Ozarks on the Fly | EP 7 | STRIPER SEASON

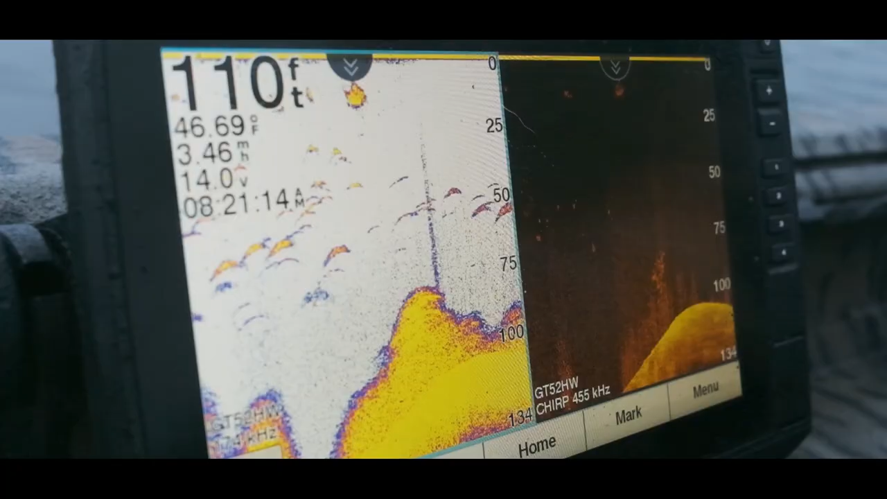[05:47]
On screen: depth 110 ft, water 46.69°F
There's a big school of fish right under the boat. Yeah, they're everywhere out here now.